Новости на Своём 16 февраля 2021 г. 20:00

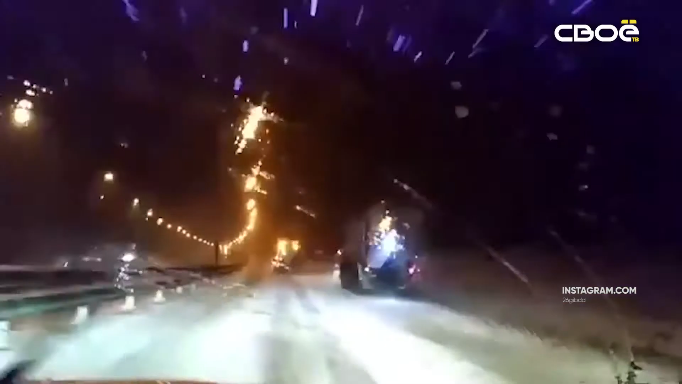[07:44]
Уборочные машины дежурят и на региональных дорогах. Проходим сейчас 17-й километр подъезд к городу Ставрополь. Две машины КДМ чистят дорогу.